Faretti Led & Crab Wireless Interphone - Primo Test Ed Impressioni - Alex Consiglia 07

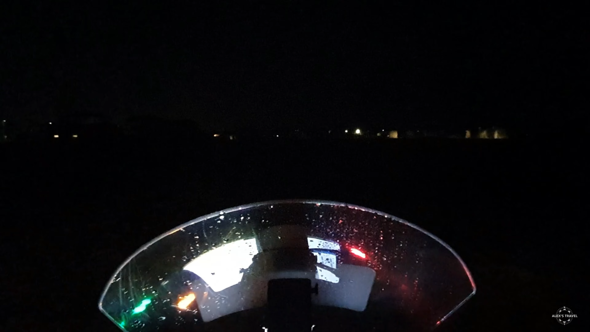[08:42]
Iniziamo con i faretti Interphone. Si vedono quasi le case. Passiamo poi ai Duratec. Come notate, sono completamente diversi. I Duratec hanno un raggio a ventaglio, gli Interphone sono di profondità. Ora scendiamo anche gli anabaglianti della moto
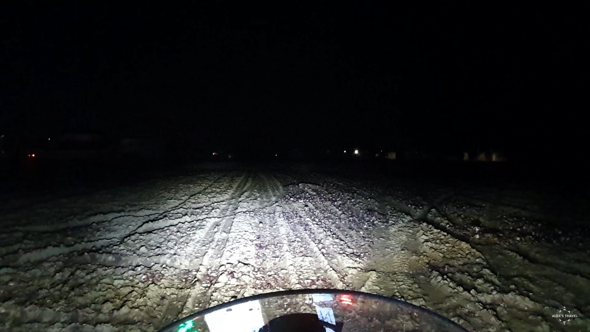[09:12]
e ora passiamo agli abbaglianti. Come potete vedere, cioè, l'illuminazione è pazzesca. Ora proviamo a spegnere gli Interphone e i Duratec. Accendiamo solo gli Interphone con gli abbaglianti. Come potete notare, la distanza è maggiore.
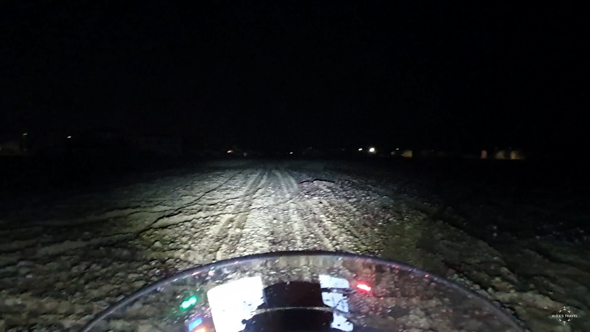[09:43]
Bene, detto questo vi saluto con questa immagine molto buia. Se il video vi è piaciuto iscrivetevi al canale, lasciate un commento,